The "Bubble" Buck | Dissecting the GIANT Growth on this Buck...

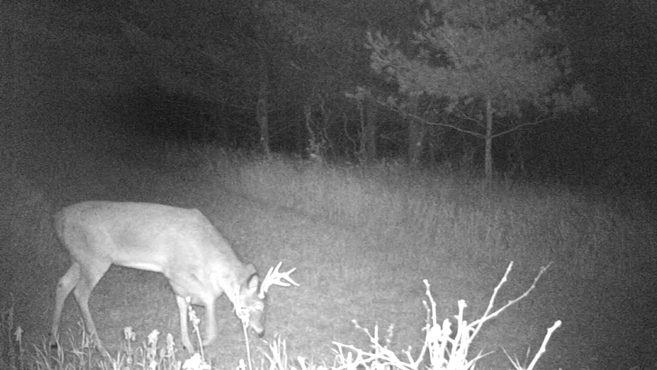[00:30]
As you can see, this deer looks like it's carrying around a basketball on his chest. Although it looks bad, you know, this deer is actually moving around pretty good. We've captured video of this deer on several different occasions throughout the year.